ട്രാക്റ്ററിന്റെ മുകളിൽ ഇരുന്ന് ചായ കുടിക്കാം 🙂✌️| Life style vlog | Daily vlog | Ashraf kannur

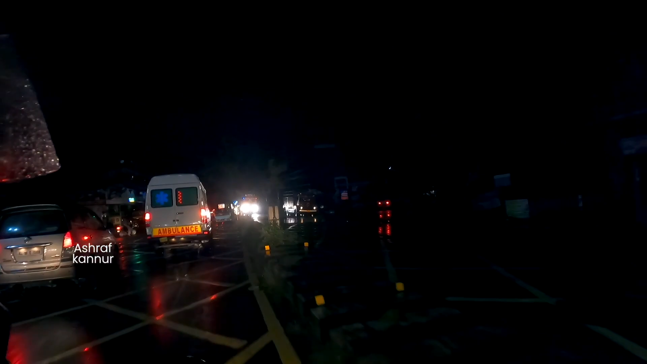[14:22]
നോക്കി ഇങ്ങനെ കയറണേ. ആയിട്ടില്ല, ലോറിക്കാരൻ പോയിക്കോട്ടെ. ശരി മോനോളി.
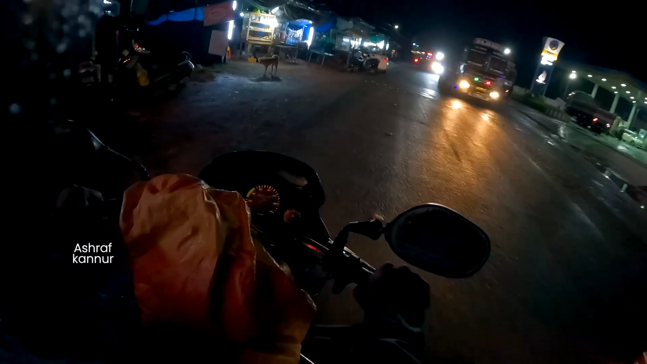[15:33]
മത്തിയും മുമ്പിൽ വെച്ചിട്ട് ഇതാ പാവഞ്ചേരി എത്തി. എവിടെ ഇപ്പം ഫുൾ തട്ടുണ്ട്.